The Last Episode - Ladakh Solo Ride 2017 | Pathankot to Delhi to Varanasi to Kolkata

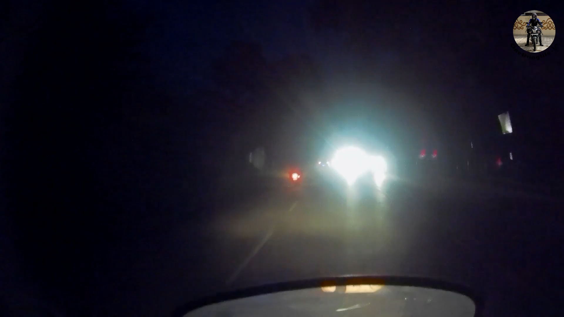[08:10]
Anyways, I might be still far off. I'm still looking for a hotel and stuck at a railway crossing. There's the Rajdhani going away. If I did not ride, there was my Rajdhani tickets booked.